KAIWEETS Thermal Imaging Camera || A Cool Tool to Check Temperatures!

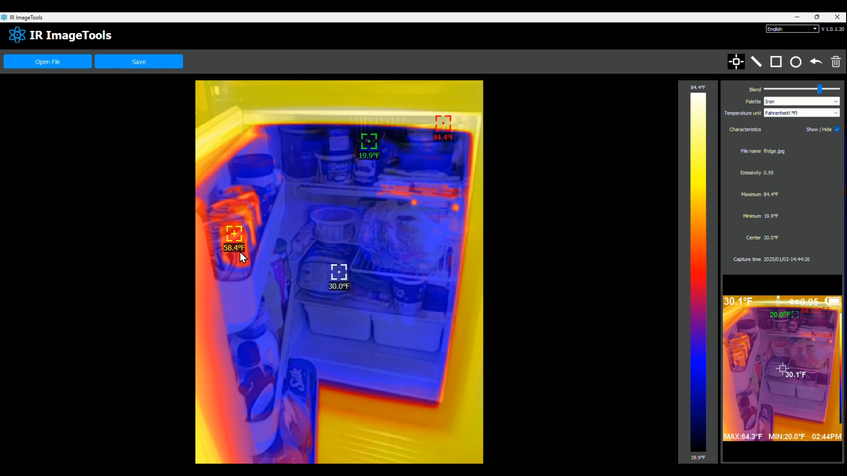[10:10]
On screen: scale top 84.4°F, scale bottom 19.9°F
You can see there at 58.4 and everything else is very cold.
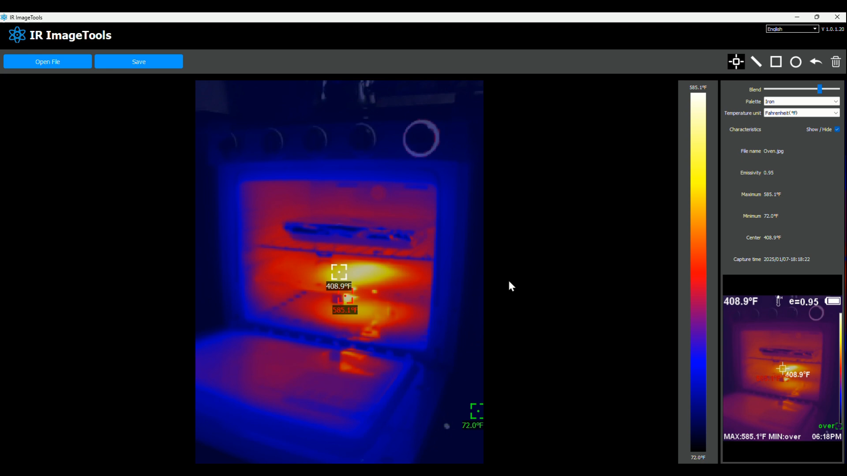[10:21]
On screen: spot 408.9°F, max 585.1°F, scale top 585.1°F, scale bottom 72.0°F
Here is inside the oven with the oven turned on and cooking some food up there. And then you can see the burner down there.
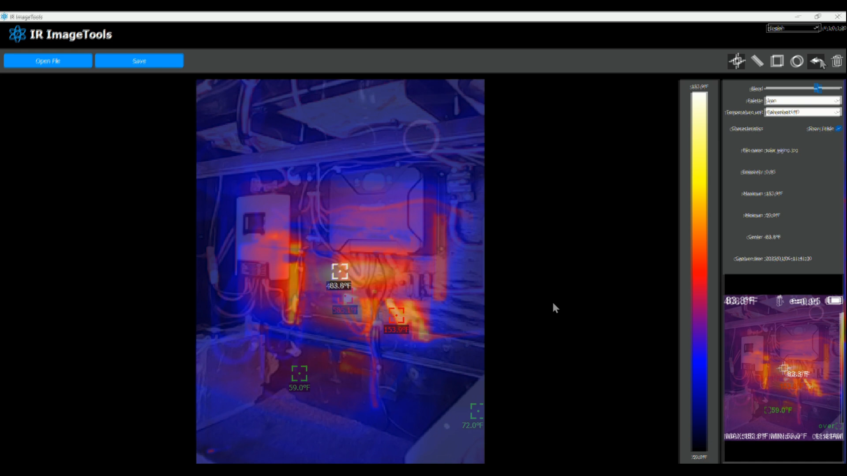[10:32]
So this next one here is the exact use case that I was hoping for. This is a couple solar controllers you can see in there.
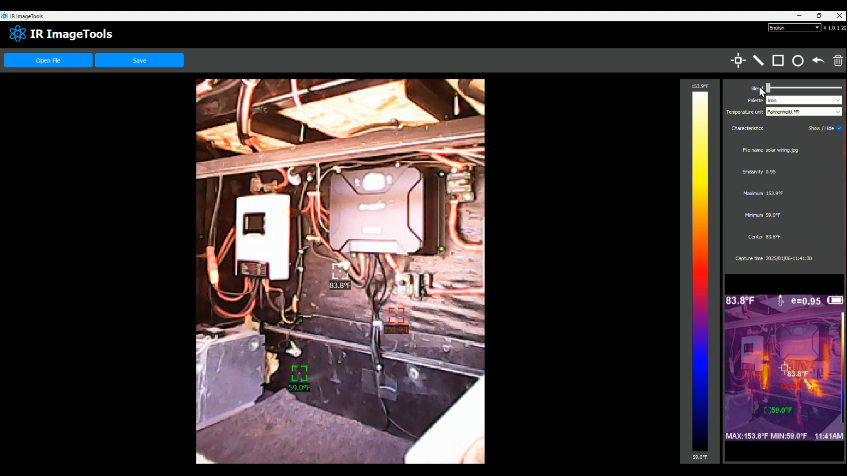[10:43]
On screen: min 59.0°F, scale top 153.9°F, scale bottom 59.0°F
And I didn't get actually the overlay matched up. I should have adjusted it. But right here is the back of it. There's a heat sink on the backs of these solar controllers. So that would be expected to be hot, but this shouldn't be hot. And it is a wire coming out and going to a breaker. And it looks like one of the connections had come a little bit loose. So it was causing that wire when I was charging during the day,
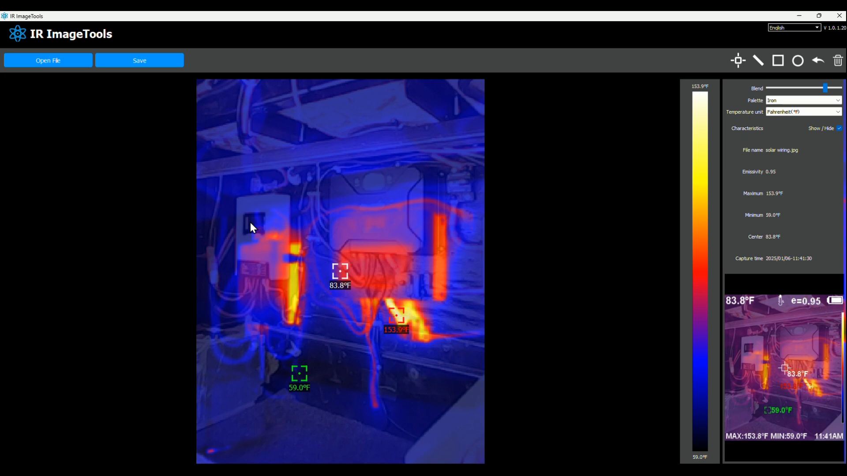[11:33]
On screen: min 59.0°F, scale top 153.9°F, scale bottom 59.0°F
So that's interesting that I was able to find that and correct it. So like I say, it's easy rather than running around feeling all the wires and everything. Just this, this image kind of give me an idea of the, of what things are getting.
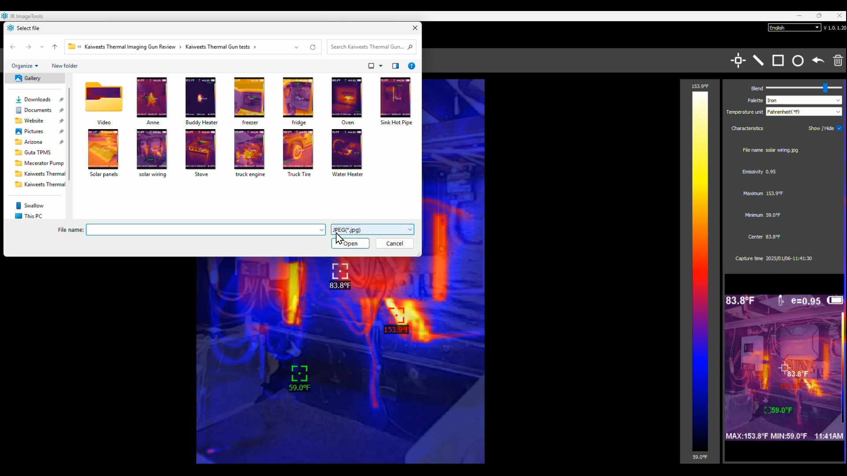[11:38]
On screen: min 59.0°F
Look at something else here. There's a truck tire. It's in the sun.
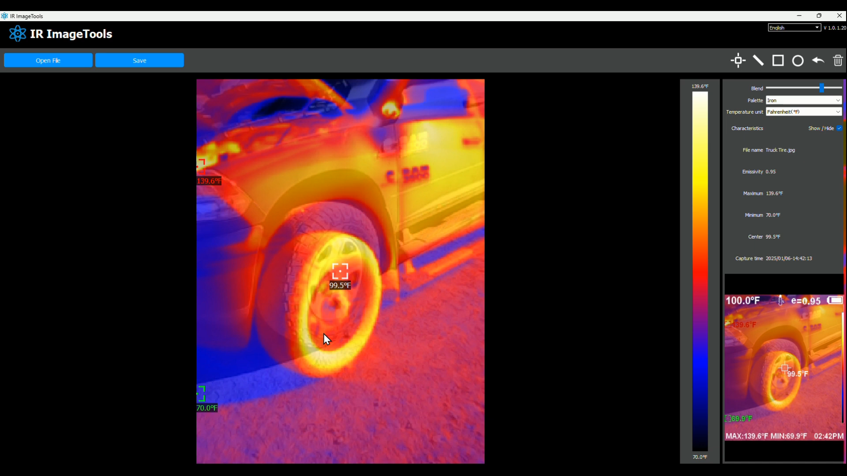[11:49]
On screen: max 139.6°F, scale top 139.6°F, scale bottom 70.0°F
So of course it would be heating up, but kind of gives you an indication of what that would look like.
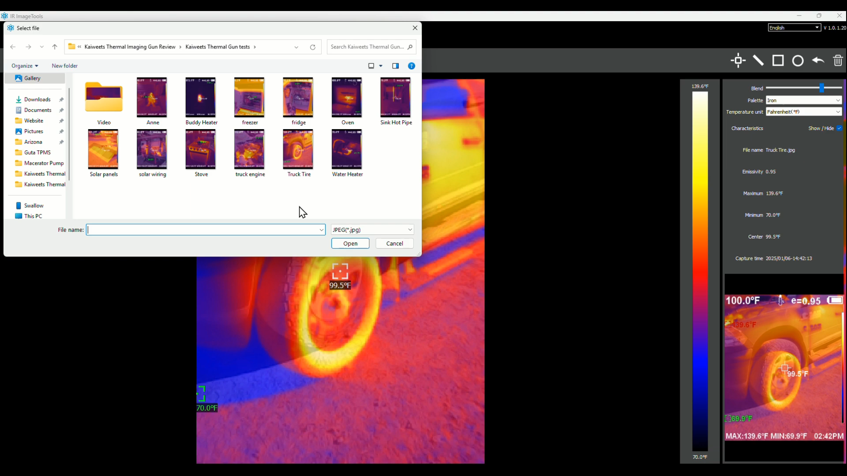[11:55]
On screen: max 139.6°F, scale top 139.6°F, scale bottom 70.0°F
Another shot of the truck engine here.
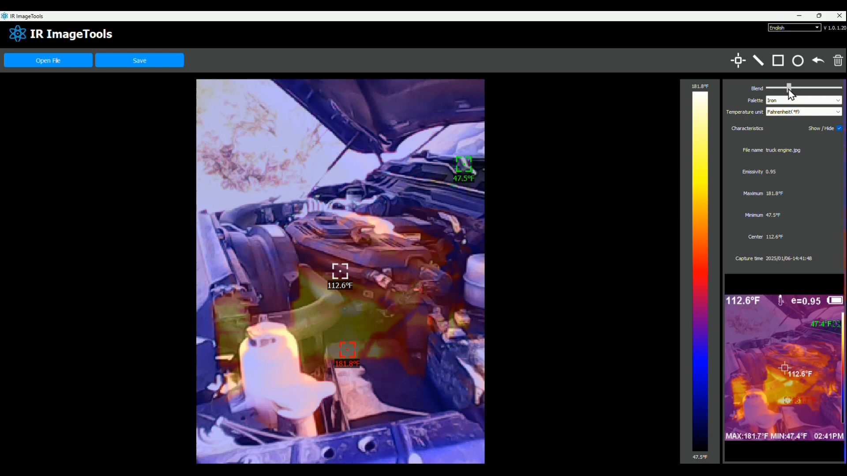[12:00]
On screen: scale bottom 47.5°F
After I just got back driving to town, you can see the engine heating up.
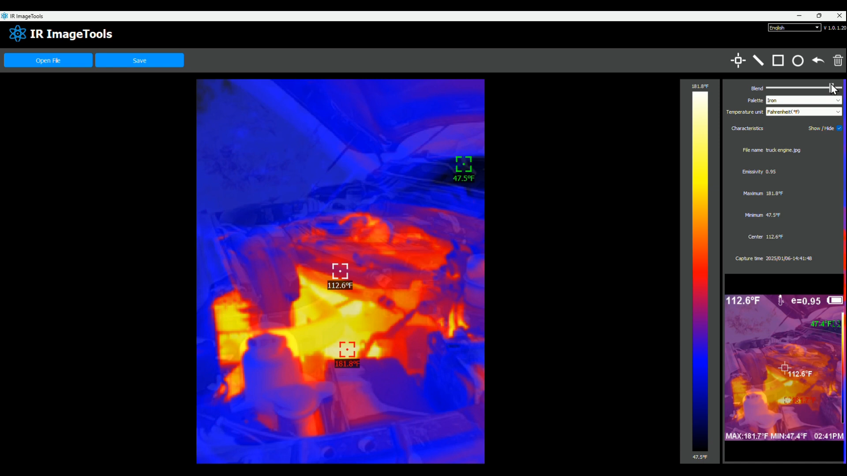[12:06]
On screen: scale top 181.8°F, scale bottom 47.5°F
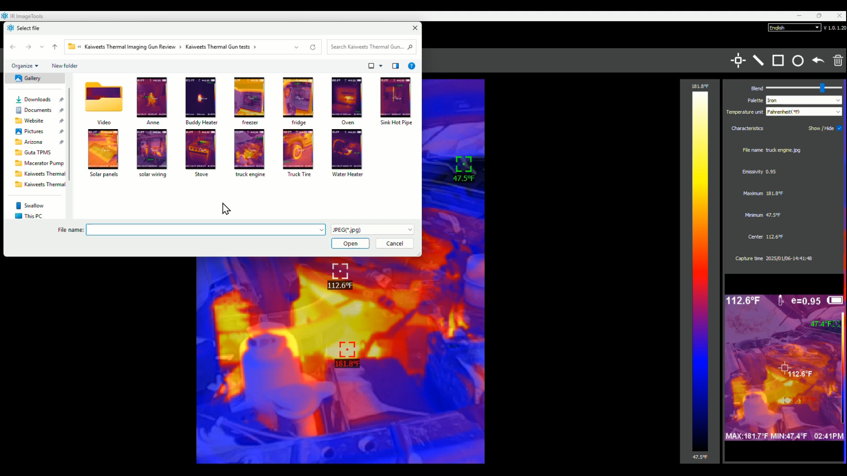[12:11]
You got a stove ovens on inside. Stuff is on the stove. Back here is there a vent. So the oven vents air out the back there.
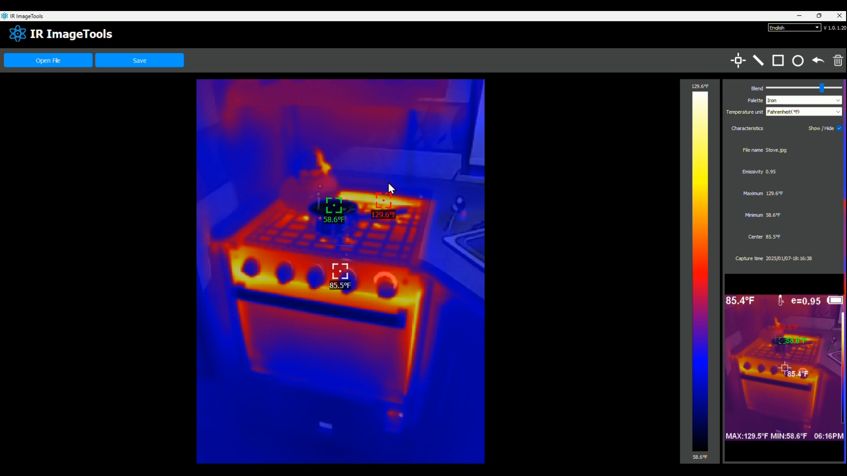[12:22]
On screen: min 58.6°F
And here's another pair of images here. This is actually, you can see the shape in there as the water heater. And there's the hot water coming out and going down the pipe.
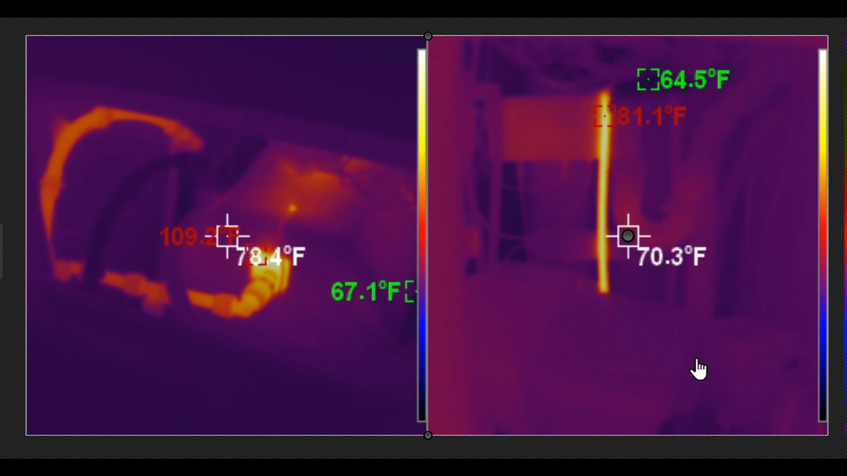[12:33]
And this is under the sink and you can see the, the hot water pipe there.
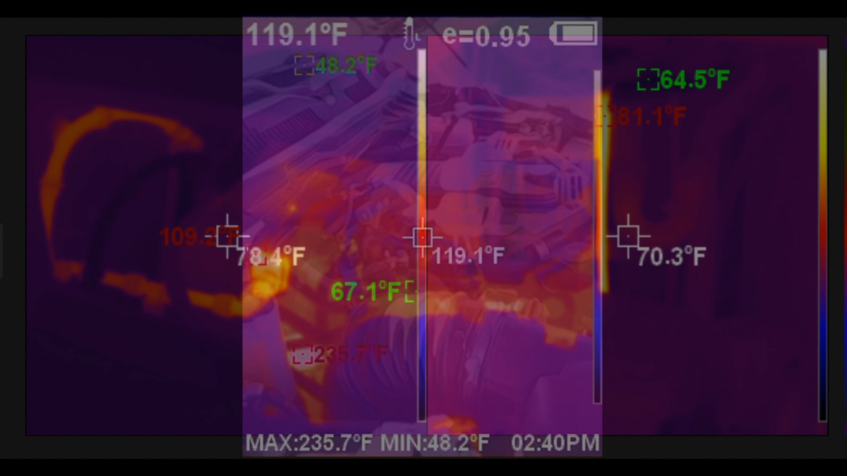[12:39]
On screen: max 235.7°F, min 48.2°F
Here's some video footage for you.
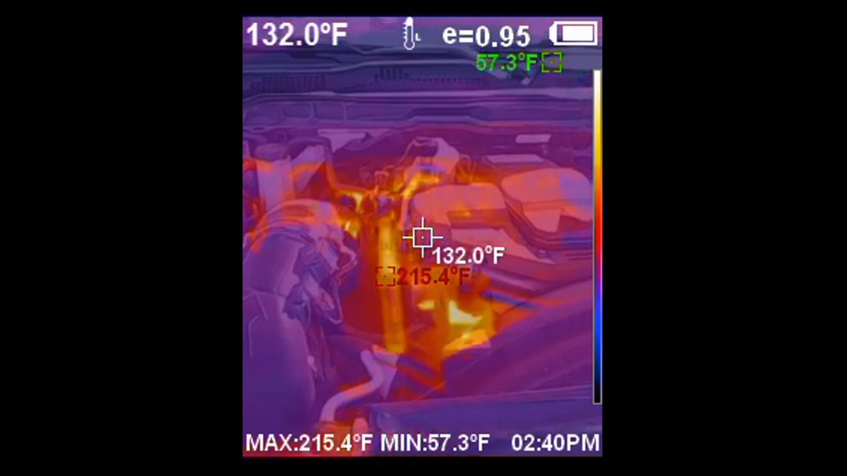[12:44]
On screen: spot 132.0°F, max 215.4°F, min 57.3°F
This is me just scanning the engine compartment of our pickup truck.
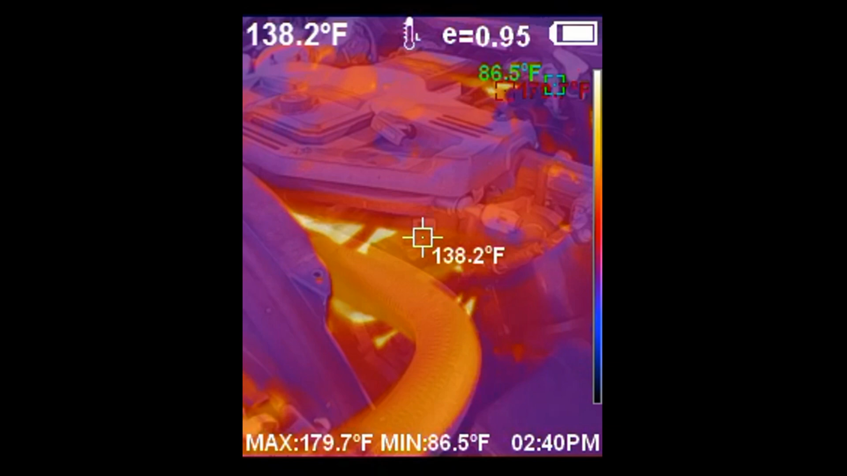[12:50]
On screen: spot 138.2°F, max 179.7°F, min 86.5°F
You can see the radiator hose there. Going to the radiator and touching it there.
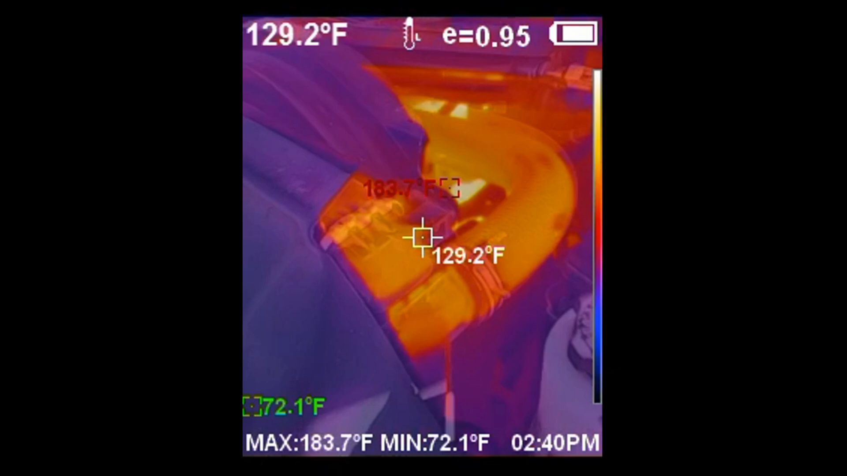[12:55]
On screen: spot 129.2°F, max 183.7°F, min 72.1°F
And then we kind of look down at the front grill area.